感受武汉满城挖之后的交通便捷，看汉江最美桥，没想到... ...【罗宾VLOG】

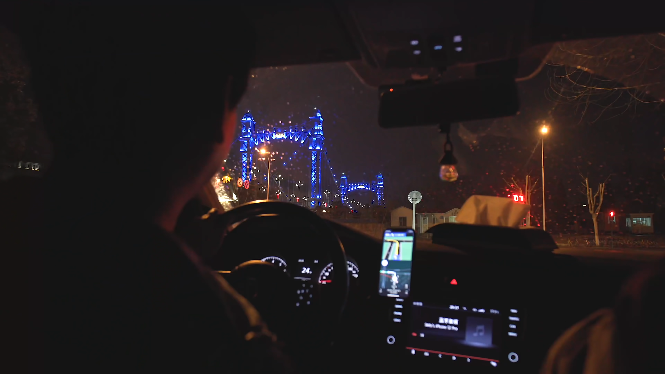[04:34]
到了，就这个古天桥， 还是挺难弄。 晚上还是蛮好看的呀，光，但是那个灯。